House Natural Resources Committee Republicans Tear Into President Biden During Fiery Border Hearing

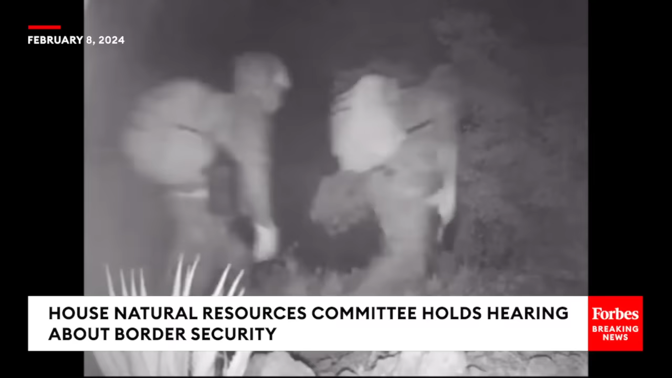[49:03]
Mexican cartel scouts occupying our mountain tops guide these border crossers.